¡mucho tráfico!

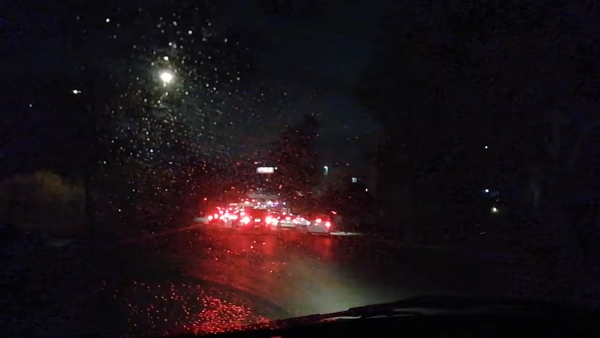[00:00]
amigos tomen sus precauciones no sé qué pasó pero hay mucho tráfico en diferentes avenidas aquí de otay tanto río del puente entre calles la verdad si es un caos es un caos vial esperamos no haya
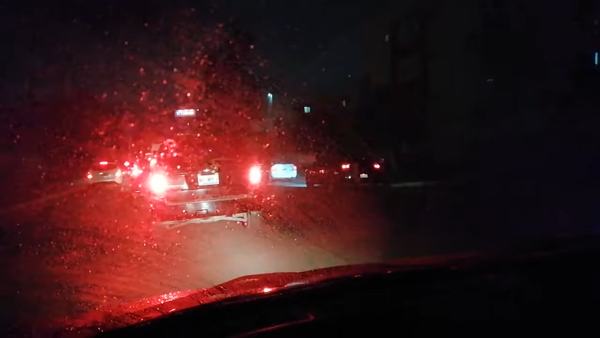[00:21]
pasado nada nada malo así que pues les dejamos estas imágenes para todos los que van con destino a su hogar o algunos a trabajar no sé tomen sus debidas precauciones por ahí hay un poco de lluvia por eso se ha empañado pero pues aquí andamos saludos para todos y excelente lunes